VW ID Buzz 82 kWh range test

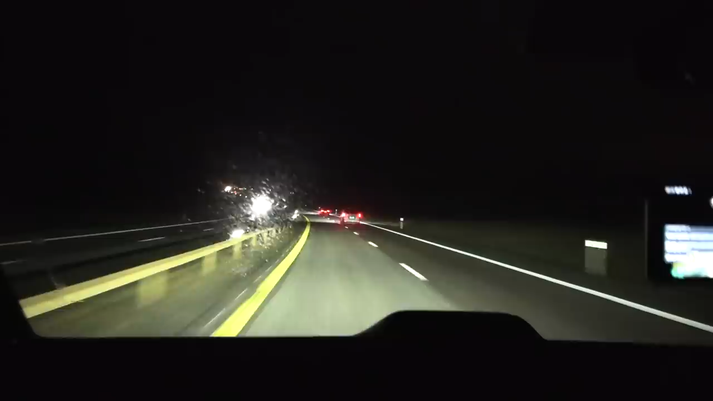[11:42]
And yeah, either way, I think the most, the biggest energy drain when going at high speed is the drag of the car or the van anyway. But yeah, so we just, there is no other way to wait anyway. So we're just gonna go for it, and hopefully it will be drier maybe on other sections.
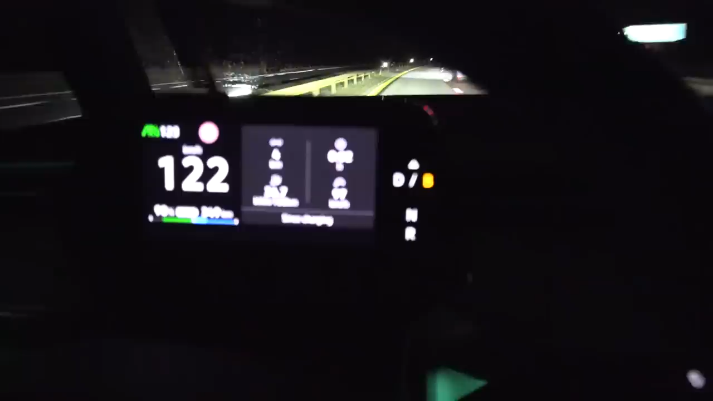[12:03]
So yeah, I have to cruise at 123 on the speed though. The consumption seems a bit high right now. We have this one here and we have this one here. Yeah, that reset manually. So we just have to see then.
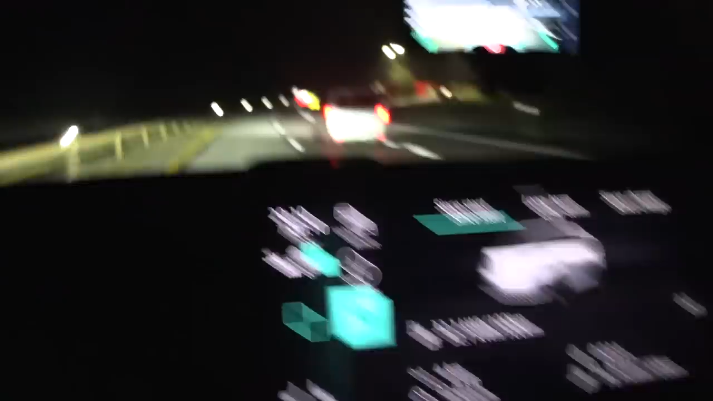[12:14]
But I have to say the noise level here is not that bad at high speed. Okay, so far so good then. I mean, eventually I need to measure this properly at the noise measuring stretch, directly compared to other cars I've tested. And now we see the interior at night. Yeah, green. Oh, I actually like it.
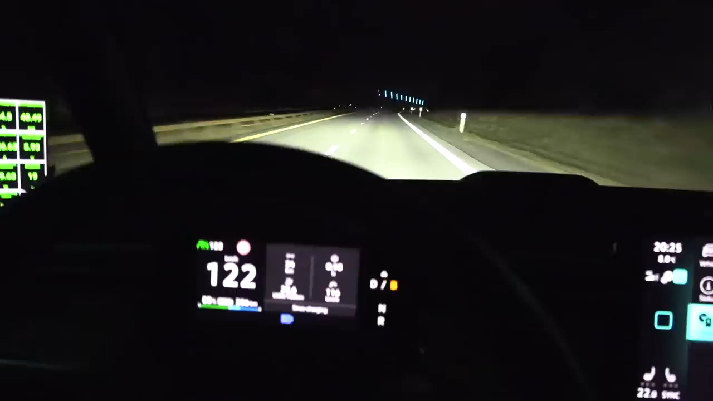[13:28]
Boom! Awesome headlights! Oh, just like the ID3, ID4. Oh yeah, and it's matrix. You see? It blocks out the oncoming traffic. Oh yeah. See over there? Yeah. The right side is lit up. And then, yeah, this is great. I think I need to do a dedicated headlight test, but this should be the same as the ID3, ID4.